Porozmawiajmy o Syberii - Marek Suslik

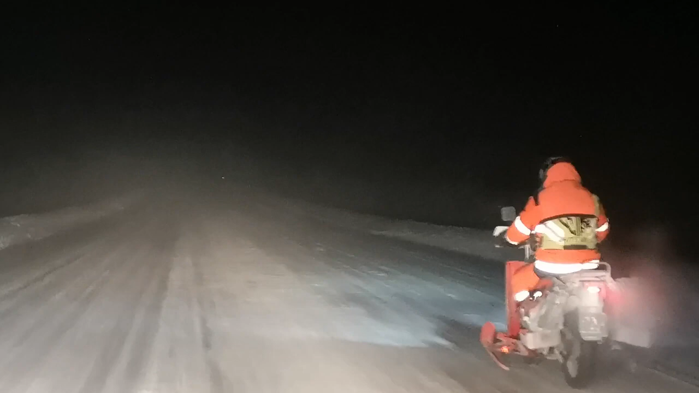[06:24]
Myśmy byli kompletnie niewidoczni, ci Rosjanie jakby udowali ślepych, oni mnie nie widzieli w zasadzie, więc te tumany śniegu, które są i to można tam zobaczyć u mnie na filmach,